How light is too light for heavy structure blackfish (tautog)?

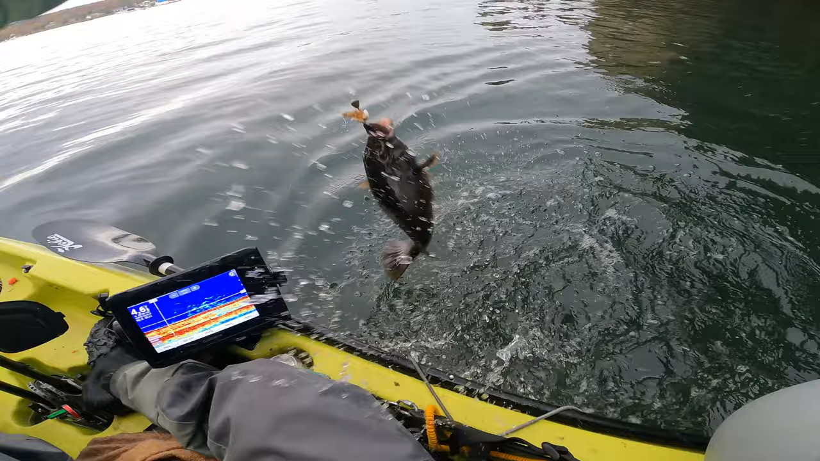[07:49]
That's a nice female. Really nice female.
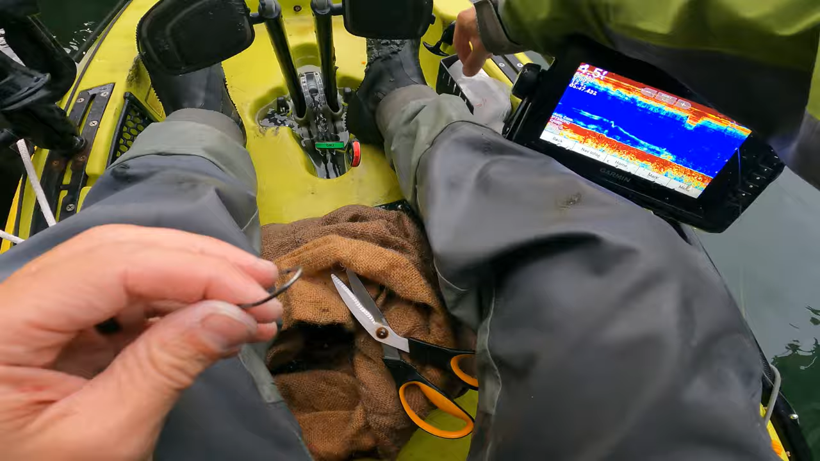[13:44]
All right. Let's see if we can get that one back. Gosh. Look, you can see them.